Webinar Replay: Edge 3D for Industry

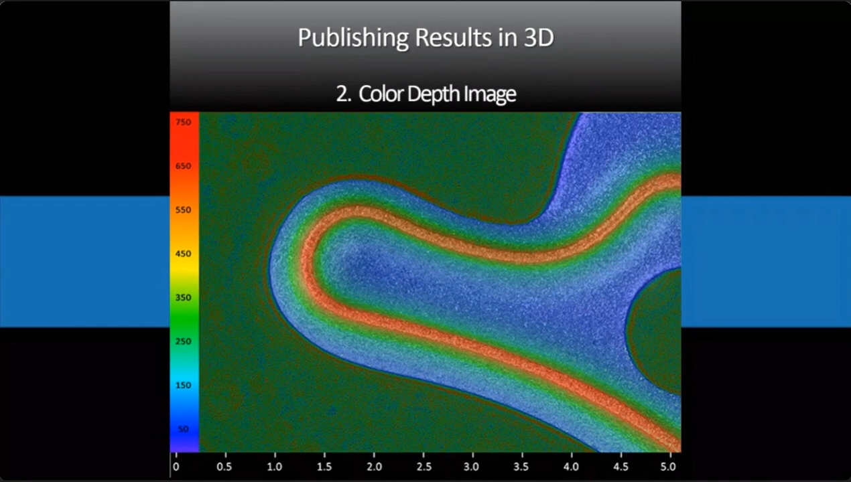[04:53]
blue shows the bottom everything is green and red and so forth comes out of the picture toward you and the bottom scale very easily shows you the x y dimensions all this is all in microns now if you put on your 3d glasses uh it also if you happen to have your 3d stereo glasses put the